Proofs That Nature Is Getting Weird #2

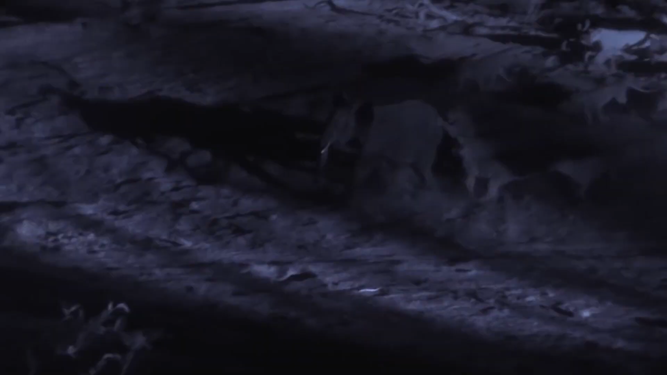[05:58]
But when the new moon arrives, the predators can simply disappear into the darkness.